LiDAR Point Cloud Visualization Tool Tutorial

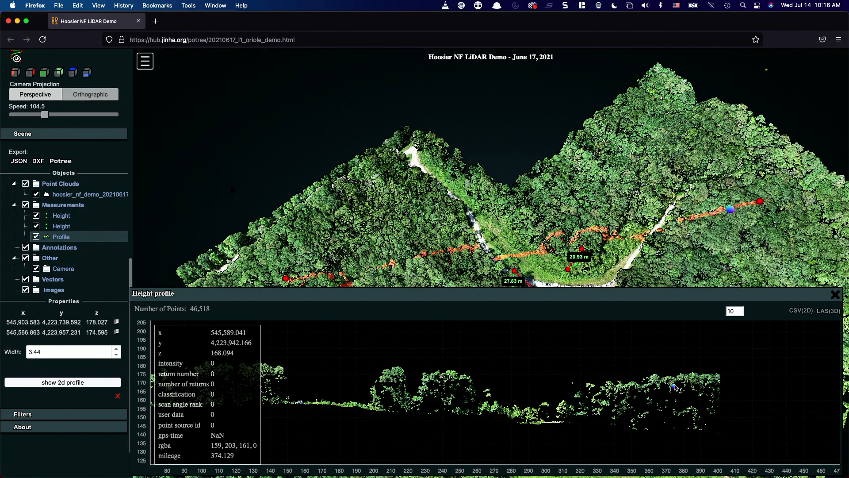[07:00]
being done automatically from this you know digital train model okay i guess this is a helpful for you to use uh this uh this 3d point cloud visualization tool and thank you very much you